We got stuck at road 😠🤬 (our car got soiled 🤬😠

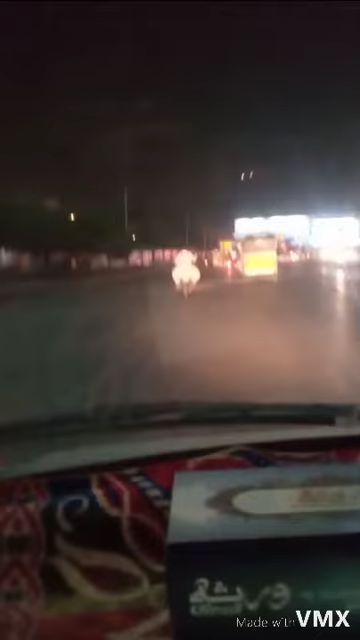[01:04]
شکر ہے کہ ابھی ہم یہ کون سے کیا کلاتا ہے اسکری فور کے پاس شکر ہے پیٹرول پام آ چکا ہے تو ہم لوگ ابھی پیٹرول بھروا رہے گاڑی میں بلکو فنش پہ گاڑی
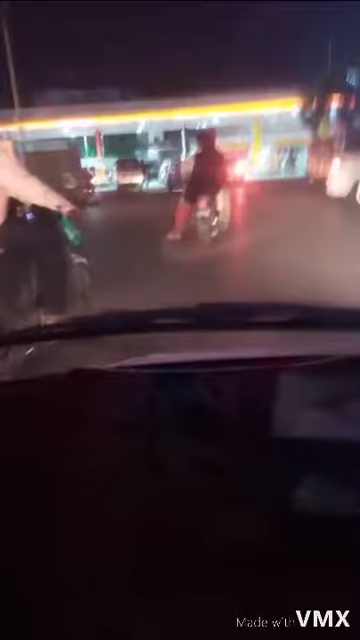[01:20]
جھٹکے لے رہی ہے سب ابھی ہم پیٹرول پل پہ اللہ تیرا شکر ہے کہ ہم پیٹرول پام پہ پہنچ چکے ہیں
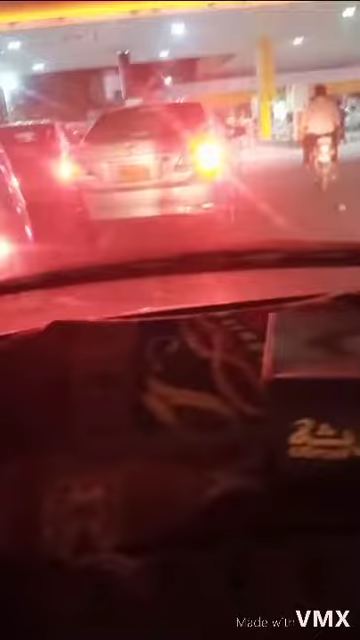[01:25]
اور ہمیں گاڑی کو دھکا نہیں لگنا پڑے گا یہاں کہ ہماری گاڑی جو ہے وہ بند ہو چکی ہے اور پیٹرول پام پہ ہم شیل کے پیٹرول پام پہ ہیں